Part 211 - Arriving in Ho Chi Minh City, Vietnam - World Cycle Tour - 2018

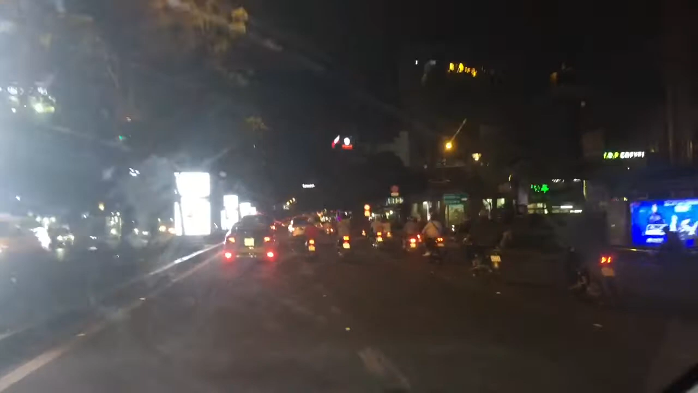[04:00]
Never seen so many motorcycles or scooters in one city before. It's just amazing.